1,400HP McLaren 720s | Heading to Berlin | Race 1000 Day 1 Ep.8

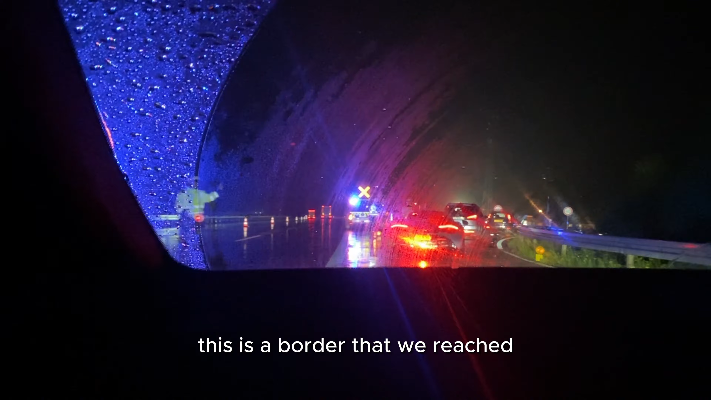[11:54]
This is a border that we've reached. No, we're in Germany. What in the good Lord is going on here?
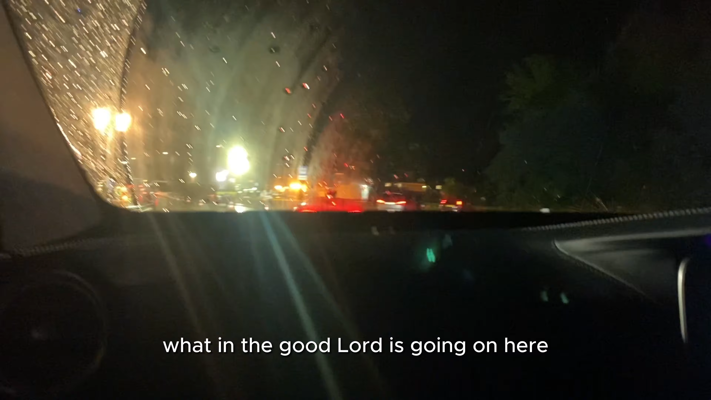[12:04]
So I've been requested to pull in, so let's see what happens to you guys.